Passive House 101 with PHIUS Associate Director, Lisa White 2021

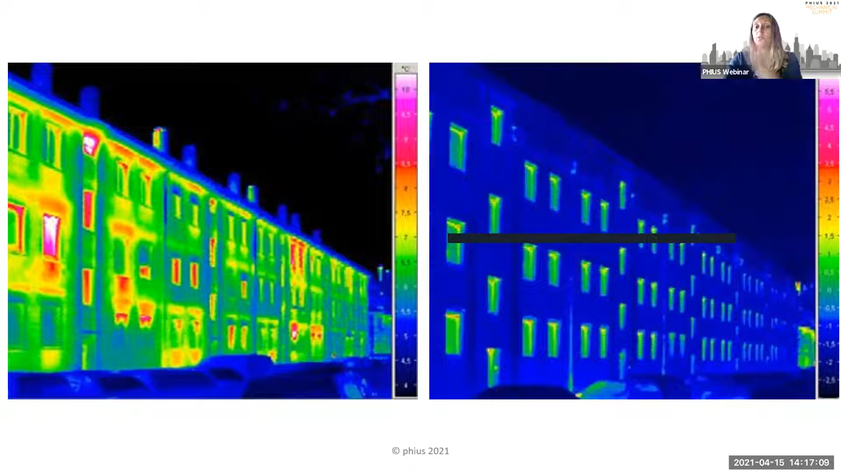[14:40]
because it can see the heat from the inside coming through that window on the left. And then they retrofitted and it's reducing the heat transmission. So the window's staying colder on the outside, and the regular opaque enclosure is also staying colder on the outside. And that right image is the goal. That's the goal of the passive building. Okay, airtight construction, we'll get into this exact metric, but it's tight and it's 5 times lower than the IECC 2018 target.